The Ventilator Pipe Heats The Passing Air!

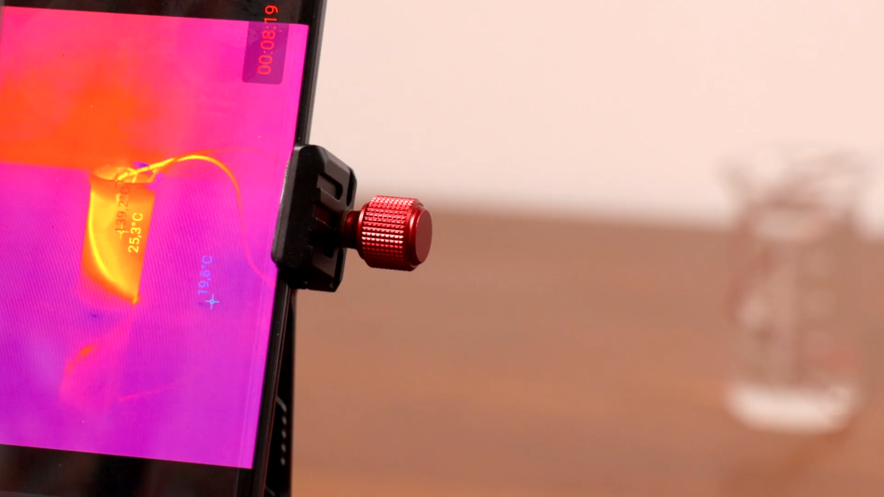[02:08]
The water started heating up. It even started making strange noises.
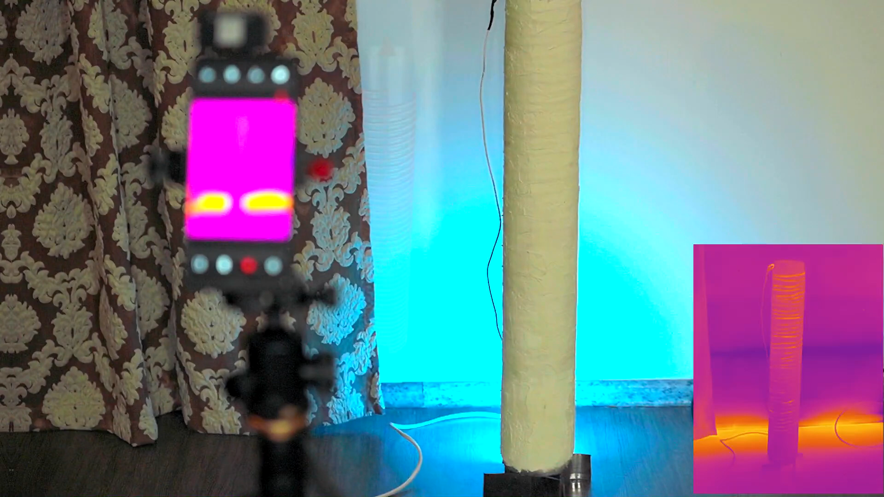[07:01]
It starts up very quickly and this is clearly visible on the thermal imaging camera.
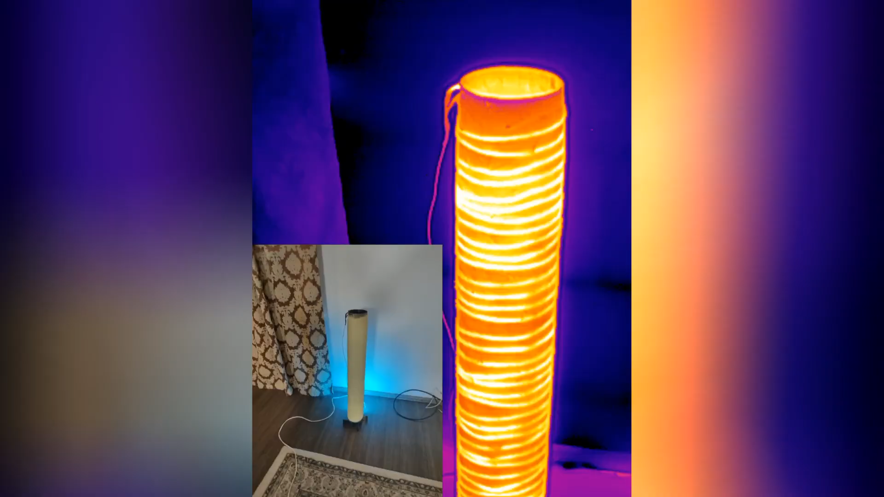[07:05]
It uses very little as it heats up to 80 degrees Celsius.
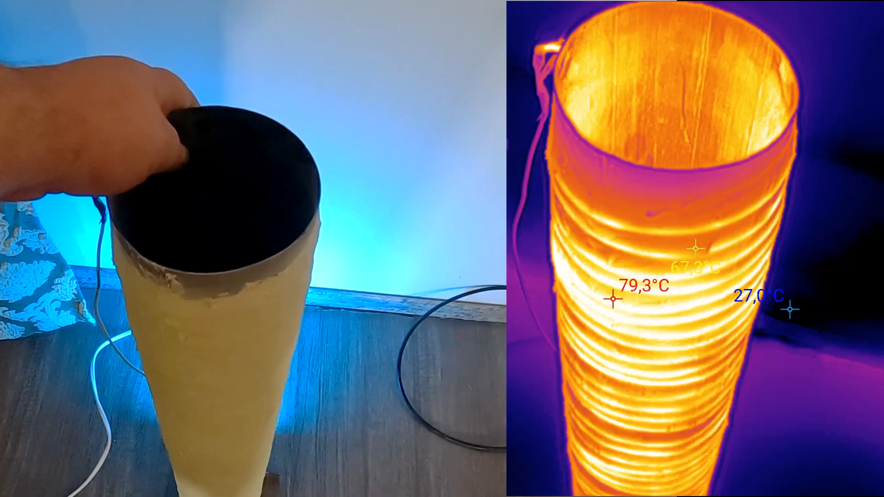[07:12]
There's a stream of hot air coming out of the tube from the top without using a fan. It is impossible to burn yourself. It is easy and quick to make.
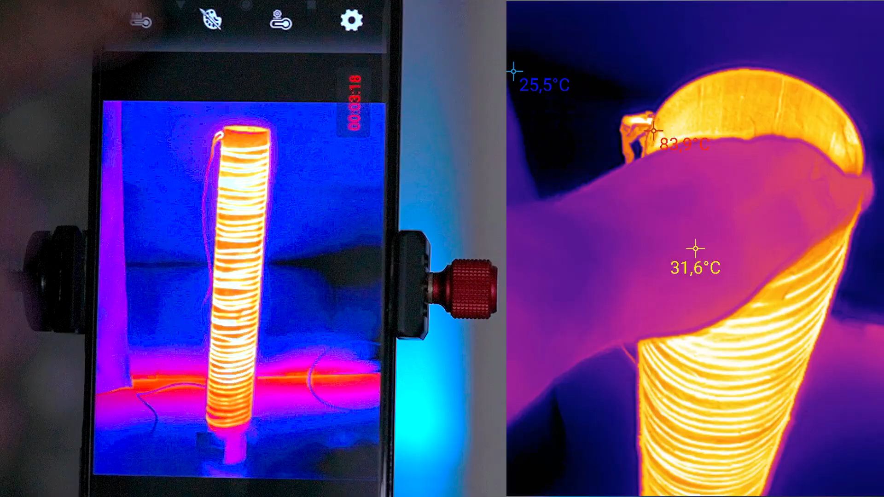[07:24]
On screen: spot 31.6°C
Also make a heated greenhouse and eat fresh vegetables and herbs before anyone else.